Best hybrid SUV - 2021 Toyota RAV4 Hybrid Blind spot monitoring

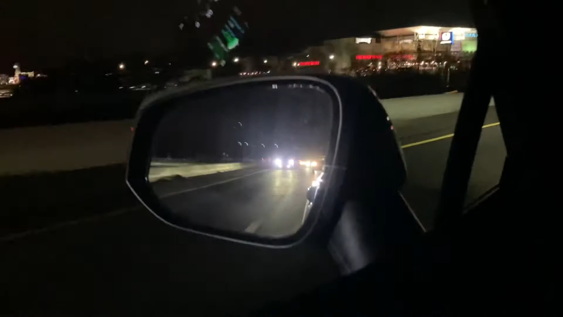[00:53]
indicator so i have a car coming up here on my left i'm on the highway and we'll see when this car this vehicle gets closer you'll see that yellow portion of my mirror light up let me know that this person is in my blind spot so it should be coming on now see that kind of yellow orange and they are out of my blind spot so now i can actually change into the left lane if i wanted to